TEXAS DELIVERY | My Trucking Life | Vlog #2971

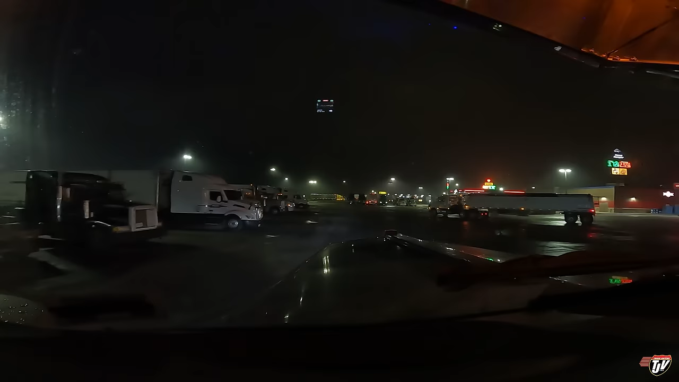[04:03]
It's really strange. But it happens. It doesn't matter to me when you want it. I'll bring it there. Bring you your stuff. And I'll go get some more stuff. Just over 30 minutes. I should be getting there at about 8.45. They want me there at 9. They said they were getting there at 8.45 as well.
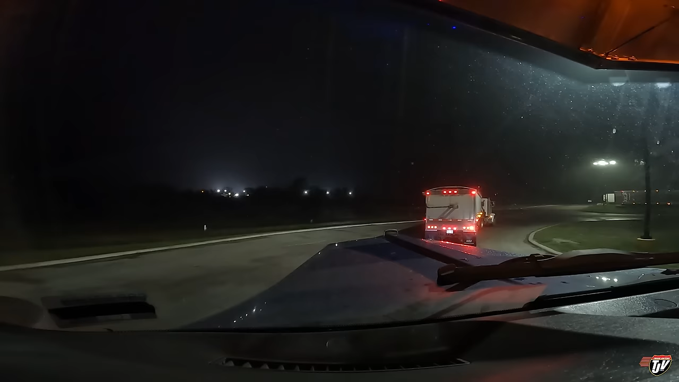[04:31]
It's like a... Almost like a mall or a retail store delivery back lane. So there will be plenty of room. I just don't know how many of us are down here. I think I saw another one of our drivers down here with a second part to this load. I only saw them once in Kansas. And then... It would make sense. Because I don't think my load is the whole thing. But... I don't know. I just know mine. I don't know what everyone else is doing.
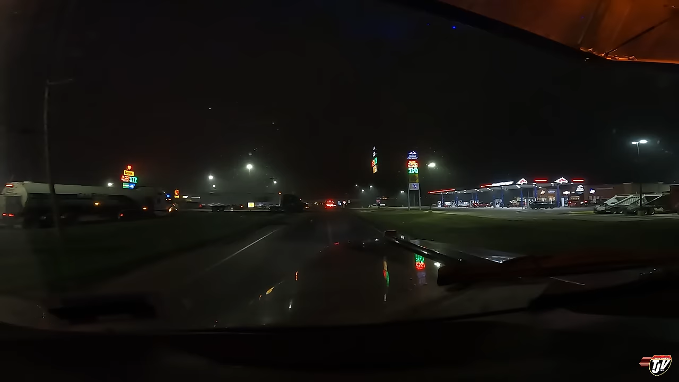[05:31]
We've got to wait for this guy. Take the entrance to the left arm to 35 south. I probably would have waited. But not everyone is as patient, I guess. I shouldn't actually say patient. I just feel bad cutting people off. So I go out of my way not to cut people off. That, what he did there, wasn't so bad. I mean, it doesn't really matter.
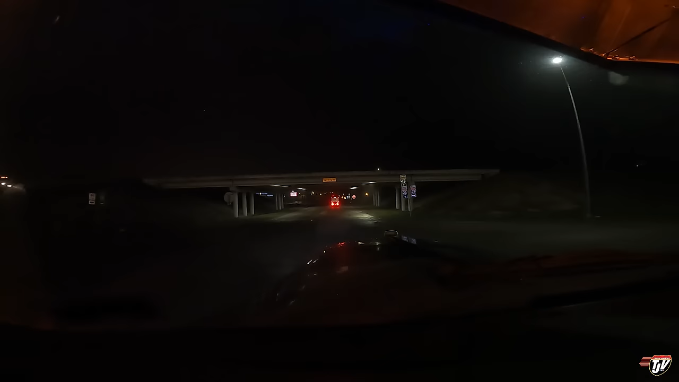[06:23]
Why is this guy up here not moving? It's just a stop sign, bud. Stop waiting for it to turn green. Oh, good thing that guy turned his signal on after he was already turning. Otherwise, I wouldn't have known what he had done. Good, good, good. Glad to see the drivers are exactly the same in every corner of the continent. It's awesome. It's one thing that unites us all.
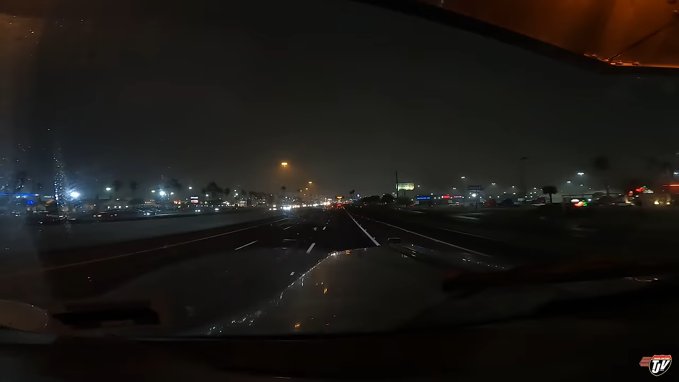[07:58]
Like I always say, palm trees to me are a sign of the road. Vacation of good times. Vacation. Fun. Beaches. Or just warmer weather. Okay. In 400 meters, turn right on. West Calton Road in N.
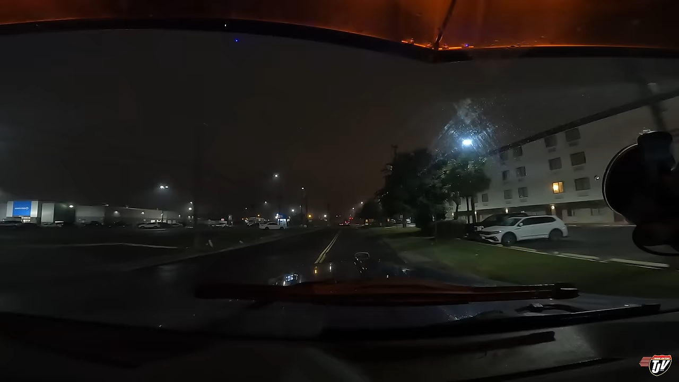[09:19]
Look at that, old blue. You see that? Right in front of you.
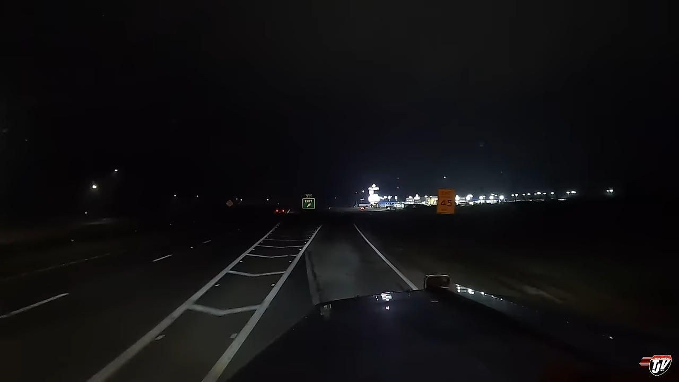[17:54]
And this place looks like it has some good coffee. This is Fuel America Travel Center. I saw it on the way down. I- these off-ramps are pretty bumpy.
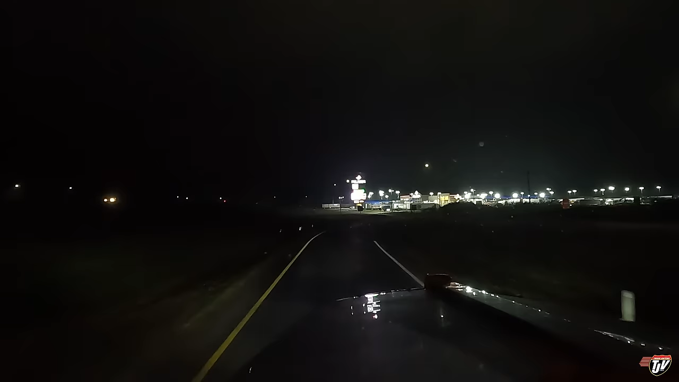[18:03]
I'm just going to swing in here for a quick little coffee. Give myself a little bit of liquid life. In 400 meters, take the entrance to the left on I- 35 floors. 400 meters, take the- Oh, no. We're going to get coffee, Karen. What do you got against coffee?
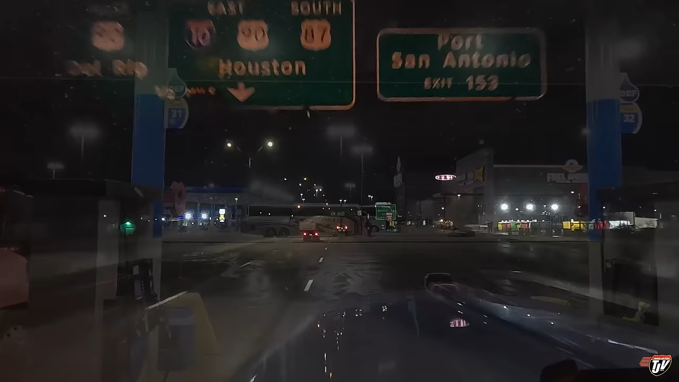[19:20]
San Antonio. I want to get through here. So after I get reloaded, we're going to be going back up through Oklahoma City. We're going to be going to be going past that same cheap fuel on the way back.
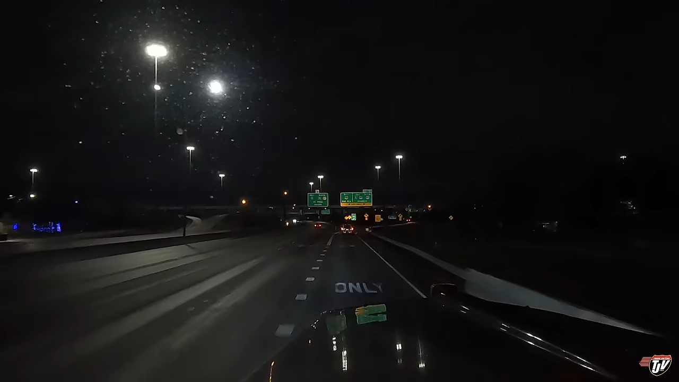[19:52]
So I've got to grab a little bit of fuel now here in San Antonio. They've got the second cheapest fuel on my road home.